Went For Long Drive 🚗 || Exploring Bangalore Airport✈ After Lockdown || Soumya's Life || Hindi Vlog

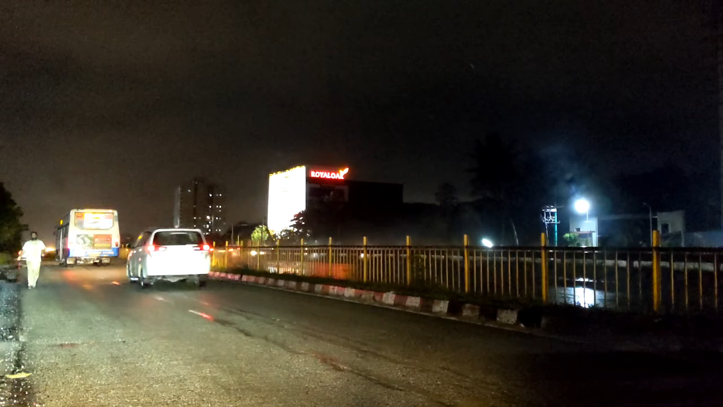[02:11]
मतलब कुछ पता नहीं चल रहा है पिंकू ये कौन सी गांव के बीच में लेके आए, पूरा रोड सुनसान है, अजीब अजीब सा लग रहा है।
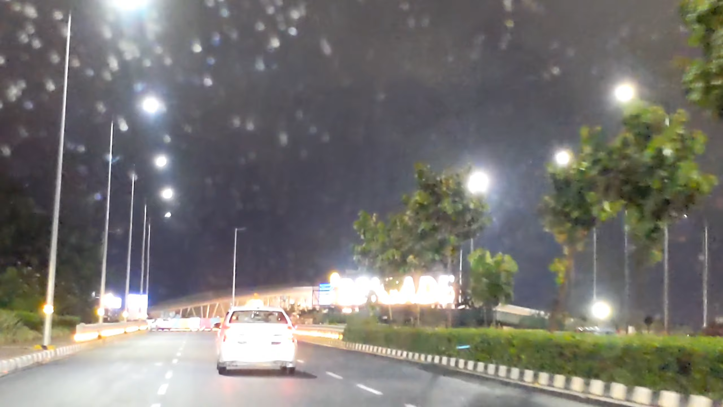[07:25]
सो पहुंच गए हम फाइनली एयरपोर्ट तो ये है सामने एयरपोर्ट अरे हमको एंट्री तो करने देंगे ना एयरपोर्ट एंट्री नहीं होगा क्या